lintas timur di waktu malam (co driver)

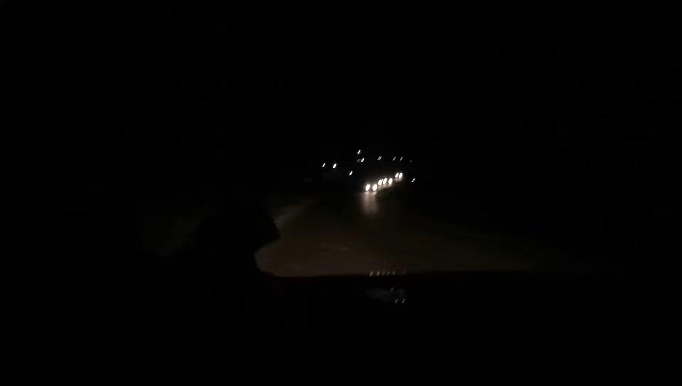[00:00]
suasana malam di lintas timur. Sekarang sopir cadangannya yang nyetir. Penampakan.